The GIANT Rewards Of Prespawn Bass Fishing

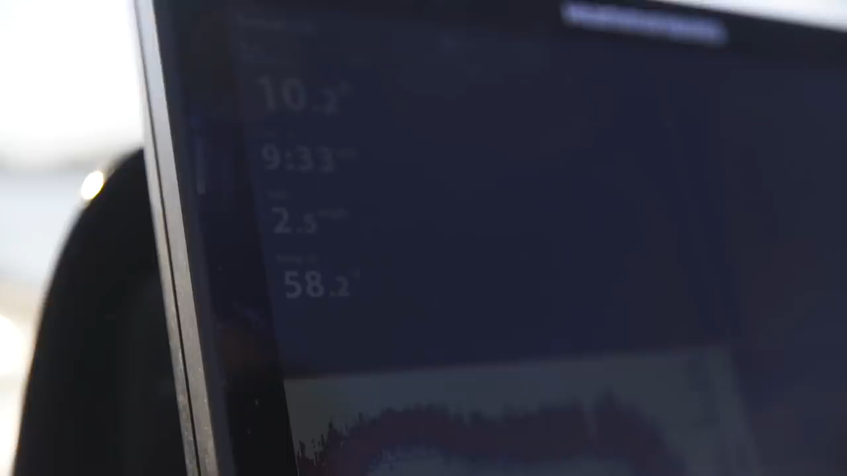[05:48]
58 and I always say if it's over 55 they're gonna eat a moving bait but you might have to make